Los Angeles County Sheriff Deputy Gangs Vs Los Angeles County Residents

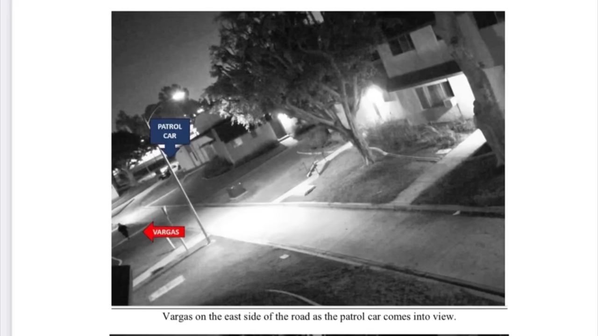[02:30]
The deputies were summoned to the Nueva Maravilla housing complex following a robbery. They responded to the scene and saw Vargas walking through the apartment courtyard and he ran away from them.
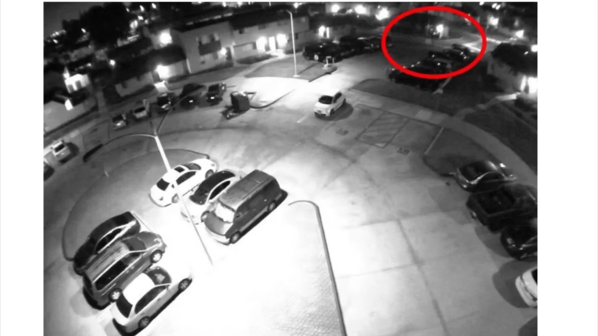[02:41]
When the deputies moved to detain Vargas, authorities said a fight broke out and the 21-year-old grabbed a gun from his waistband.